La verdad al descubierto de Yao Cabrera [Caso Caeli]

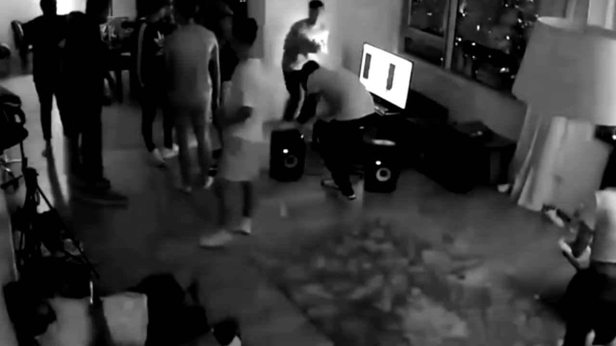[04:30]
además de afirmar que, como mencionó Kaeli en su video acá pueden ver a más de 30 personas bailando dentro de la casa,
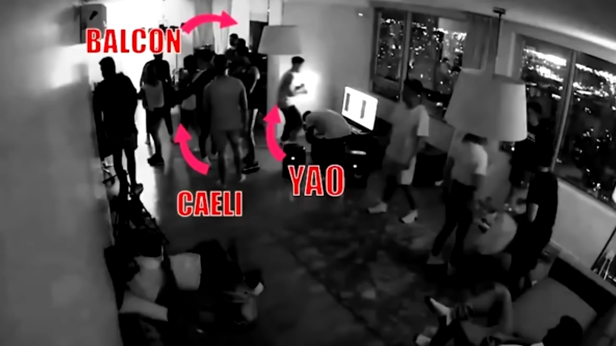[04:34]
sin embargo no sé qué tengo en los ojos que sólo cuento a 17 personas y ninguna se encuentra bailando. Este es un dato impreciso.